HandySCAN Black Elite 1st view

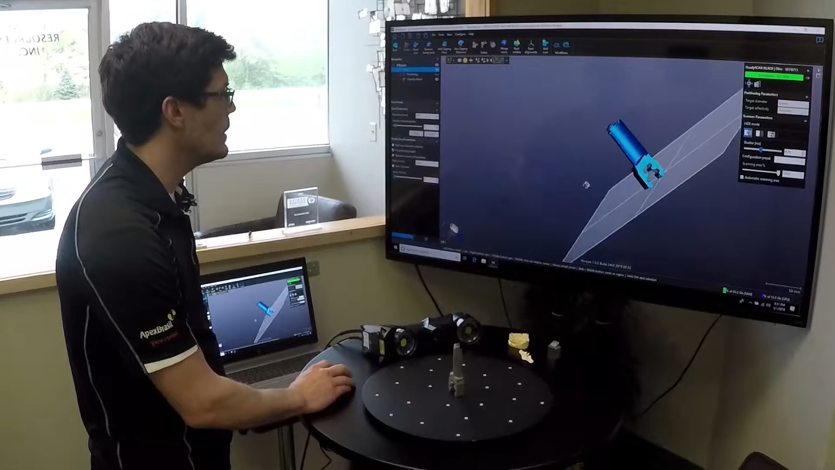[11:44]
And I could probably go over that a little more i'm actually going to do that so So let's see if it still allows us to go in and keep scanning so i'm going to open up my scan session again
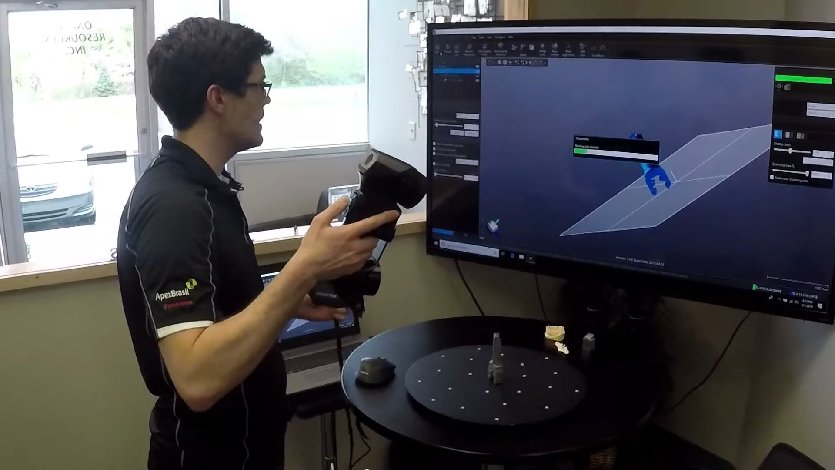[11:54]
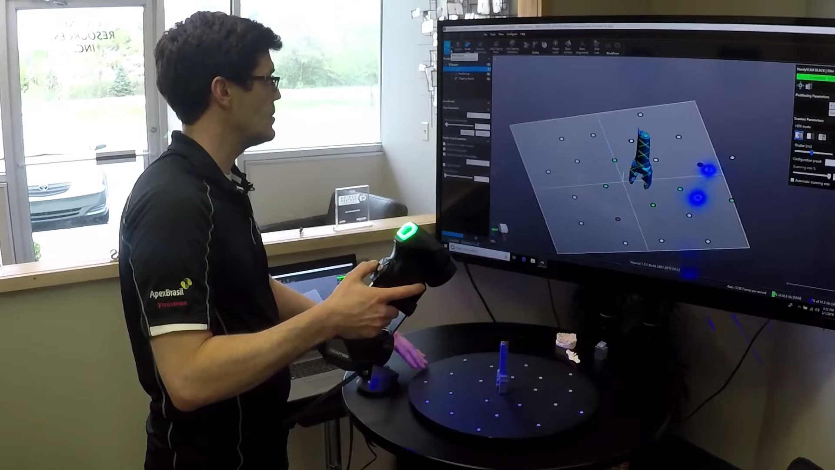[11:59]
Cool so it acts just as i would hope it should
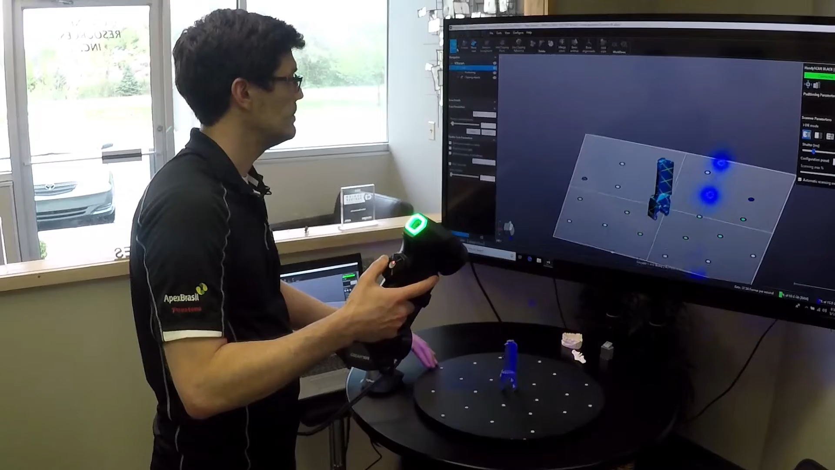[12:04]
And i think that i just needed a little less or a little more laser powers Uh,
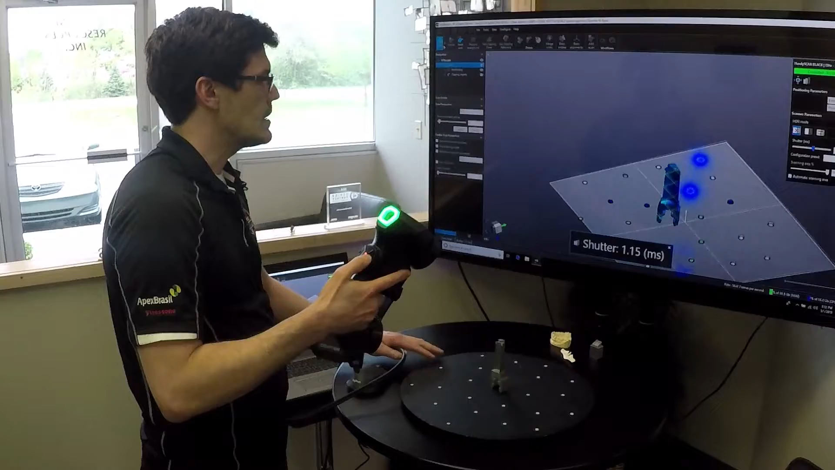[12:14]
probably what they would want me to do is calibrate or not calibrate but Configure the laser power to this part
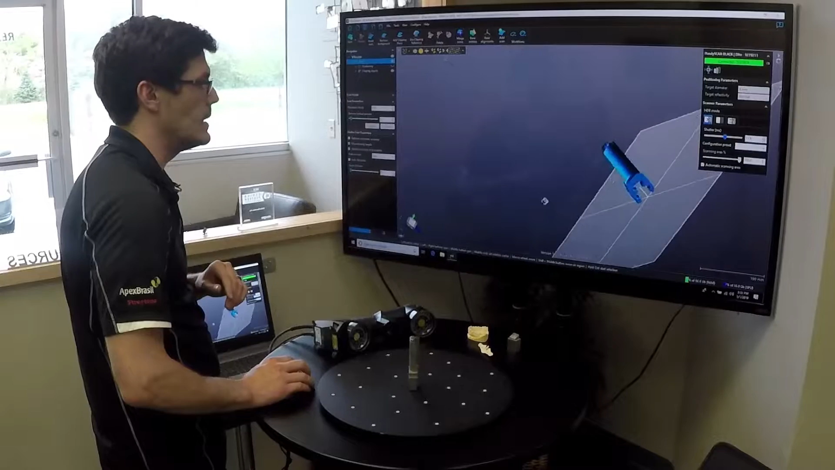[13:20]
So as you can see still great resolution getting all those keys in there
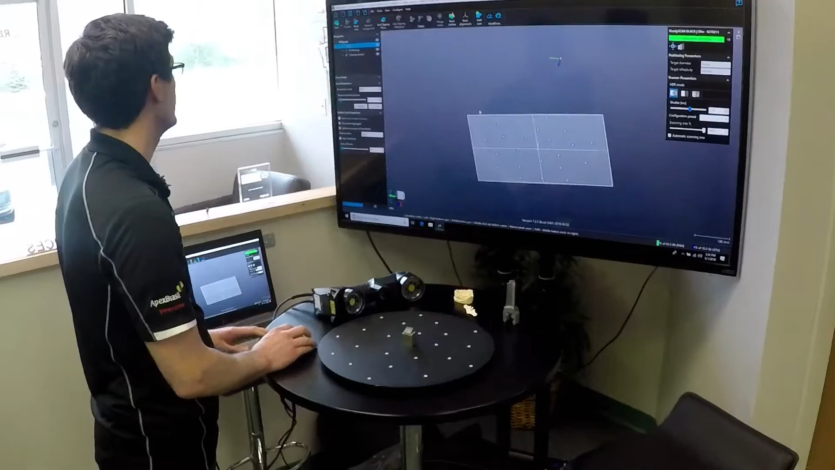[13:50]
So we'll keep it at that high resolution and Go right into it
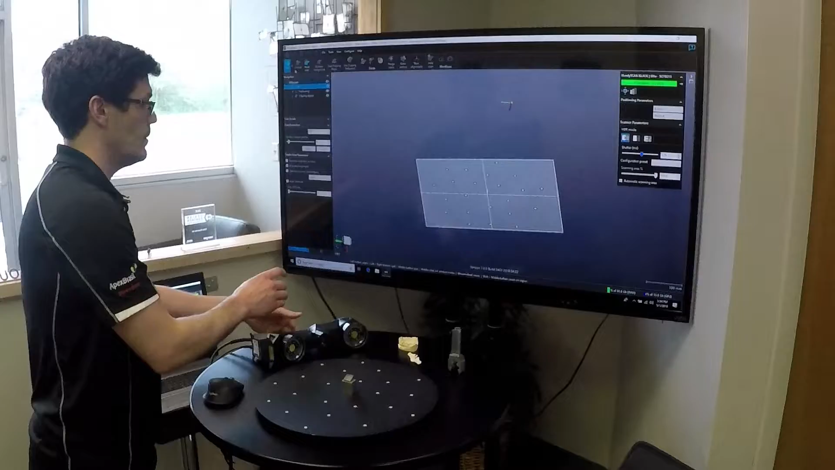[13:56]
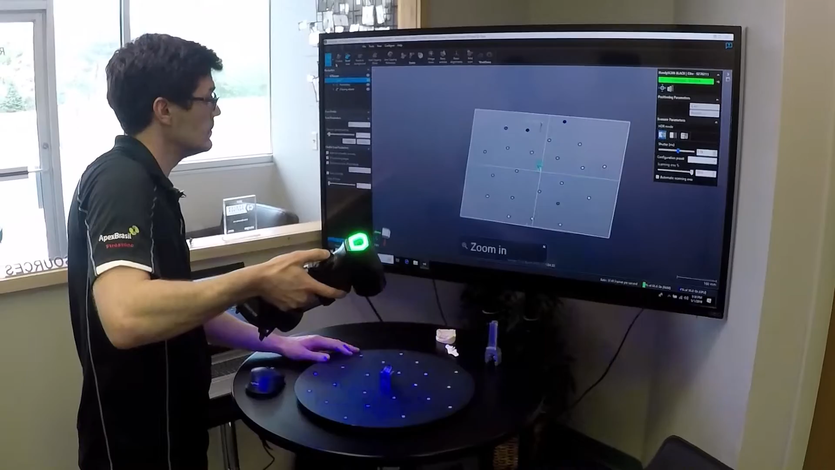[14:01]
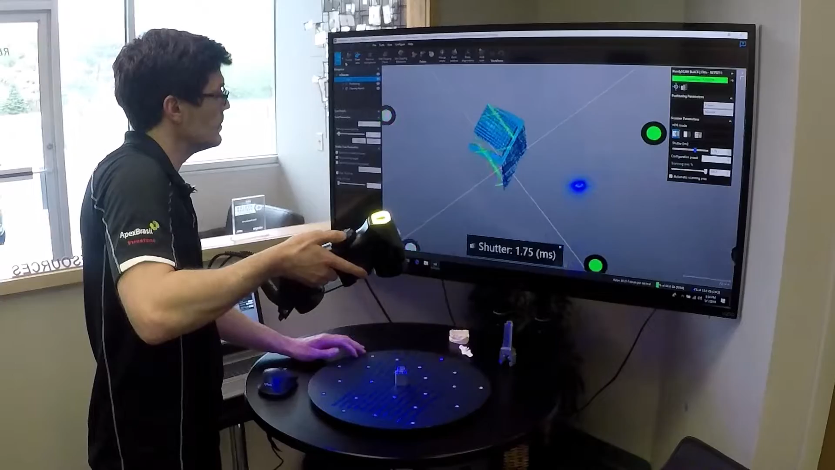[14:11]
And I am already seeing some really good detail on this so that's